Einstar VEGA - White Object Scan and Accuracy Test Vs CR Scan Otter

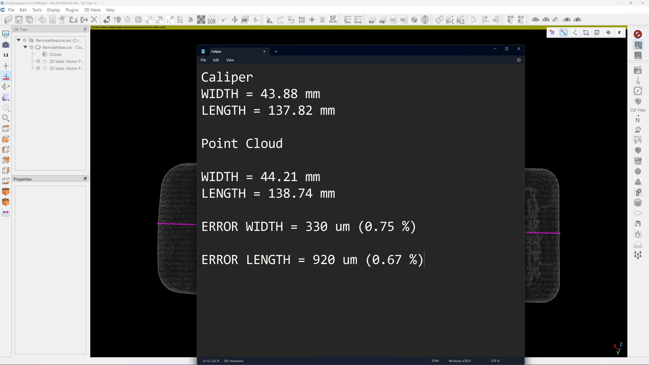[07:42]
0.75 and 0.67 seems reasonable so I think that uh the scanning result with the white color object is larger than the real object about 0.7% control right yes yes